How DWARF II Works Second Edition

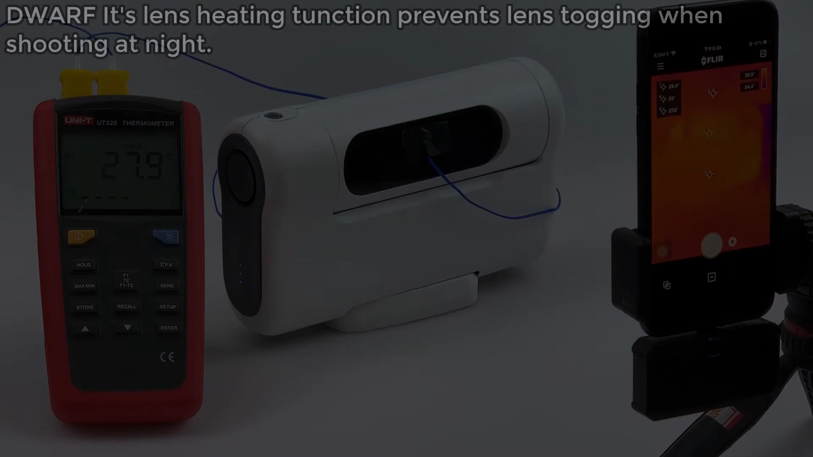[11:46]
Dwarf 2's lens heating function prevents lens talking when shooting at night.